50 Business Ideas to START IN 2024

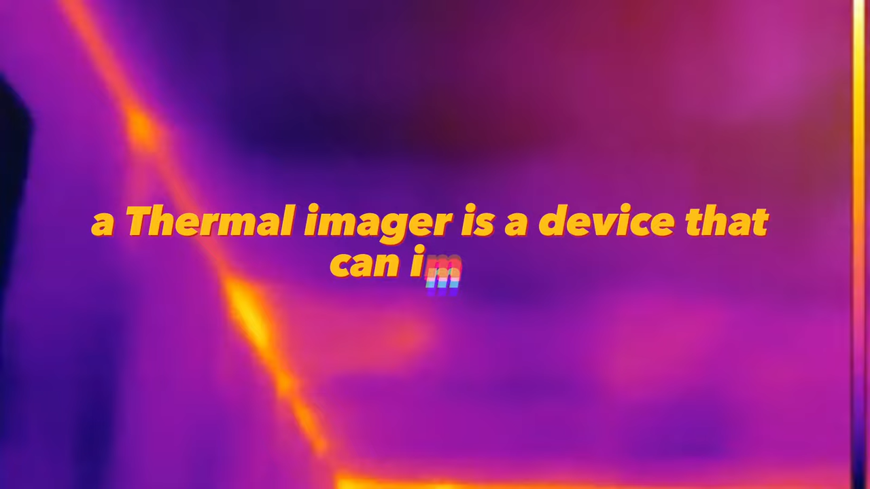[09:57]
A thermal imager is a device that can image objects or areas in the infrared range of the electromagnetic spectrum.